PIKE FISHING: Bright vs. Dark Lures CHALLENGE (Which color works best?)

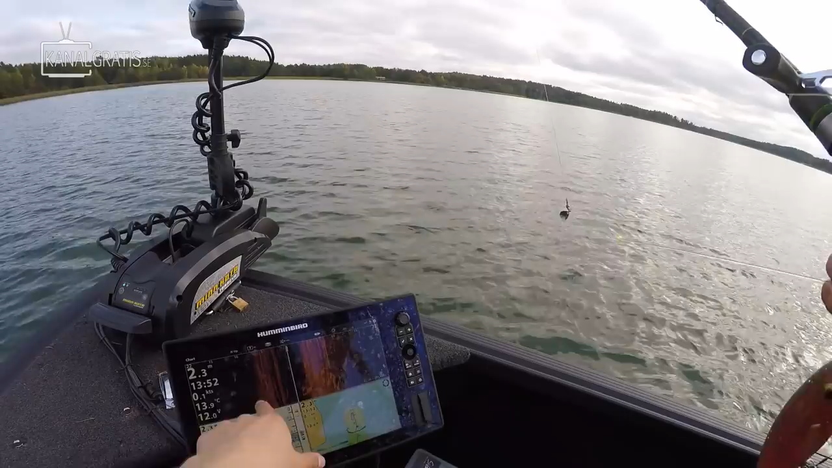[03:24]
We have 2.5 meters, some weed, and we're gonna fish the outskirts of it. So now you're doing the dark ones and I'm doing the bright ones.